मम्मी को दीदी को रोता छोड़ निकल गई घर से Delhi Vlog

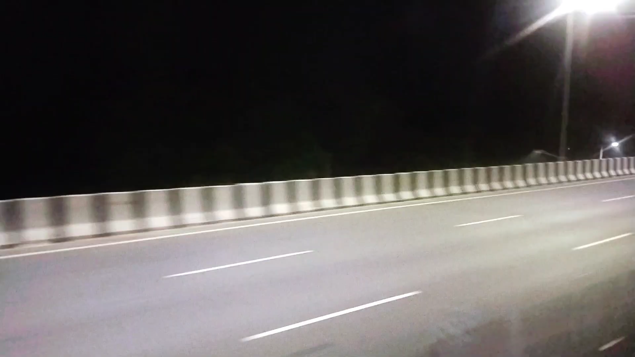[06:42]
के बाद बातचीत करी और यह देखो हाईवे है ठीक है तो मैंने का थोला साथ शूट कर लेते हैं आप लोग को दिखा देते हैं तो वहां से फिर क्या हुआ कि डिनर वगरा किया